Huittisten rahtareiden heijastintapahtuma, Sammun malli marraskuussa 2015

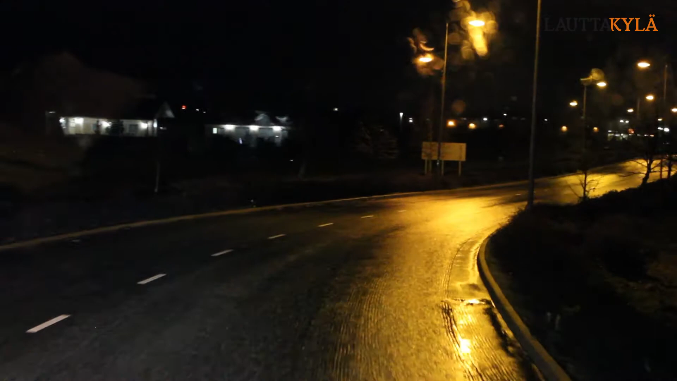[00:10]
Tuolla. He, tuolla kuskassa. Nurmikolla. Nurmikolla? Se oli tuoli. Mäkin katsoin. Jokaiset löpuhasempaa? Yksi tuolla. Heijastiliivi. Tuolla heijastiliivi. Sitten se on joku toinenkin. Jokaisen musta. Ei näy yhtään. Uskaltaisitteko te olla tuo heppu? En.
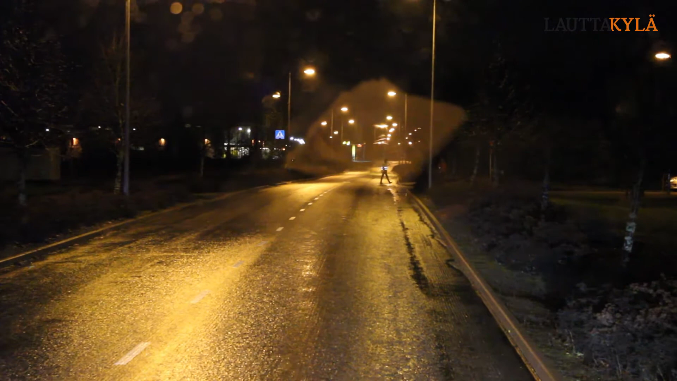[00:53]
Se näkyy kauas. Me näytää vielä aika kyytyssä kaikkiin. Selkä suoraan ihminen. En ole meitä kaas nyt. Jotain ei ole yhtään. Tuolla on ihan sairaala. Miettii, kun se on ihminen tässä? Ei.